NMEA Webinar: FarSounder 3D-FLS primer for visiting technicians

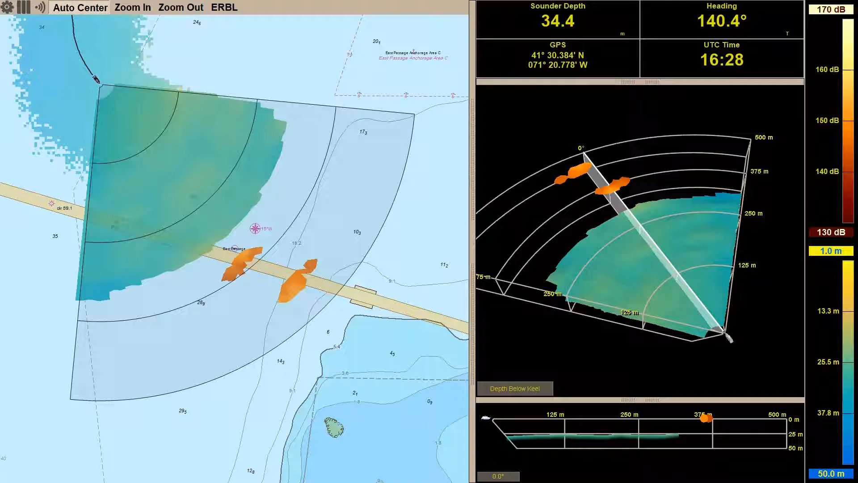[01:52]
In this video clip here, we see the sea floor as well as a number of bridge pilings ahead of the vessel being detected by one of our sonars. The sea floor has its color mapped depth, where blue is deep and yellow is shallow. On the left-hand side of the screen, we see our chart overlay display. Everything inside the sonar's field of view, i.e. the pie wedge, is real-time information ahead of the vessel. This display also includes a bathymetric trail to the side and behind the vessel. We call this our local history map.
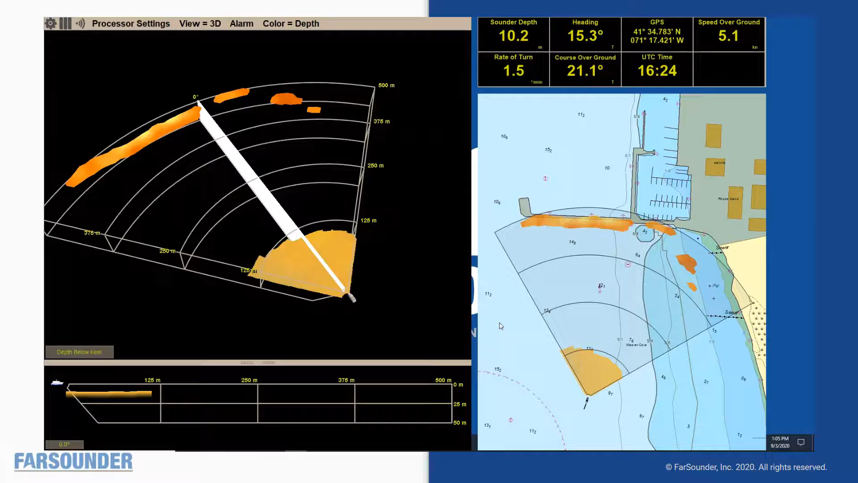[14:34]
You can check the currently installed version from the About option on the main Configuration Manager menu.
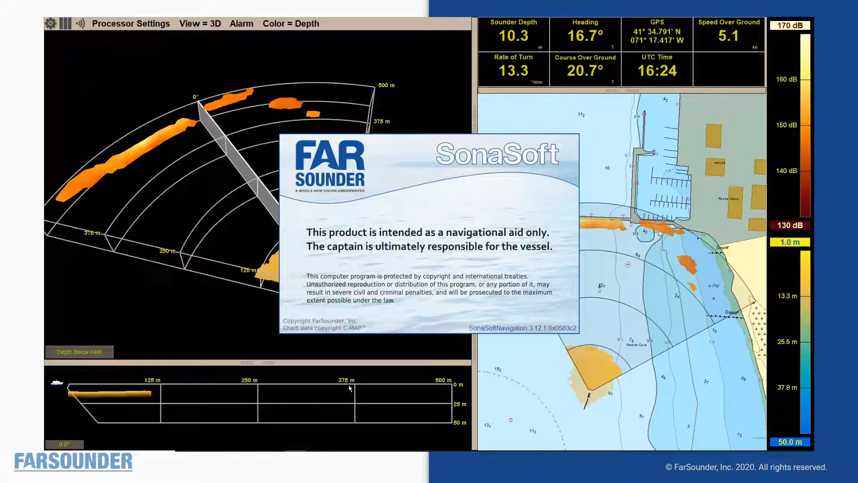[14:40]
On screen: depth 10.3 m, speed 5.1 kn
Check the service bulletins on our website to see what the latest version available is. We'll be happy to get you that latest version if needed.
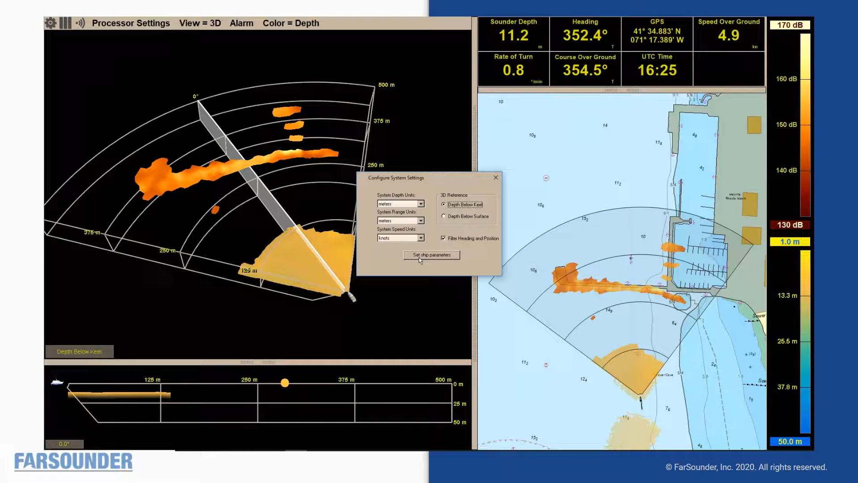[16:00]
Make sure that these values are correct, and let us know if you make any changes, so that we can update our software installer's pre-configuration values for this vessel.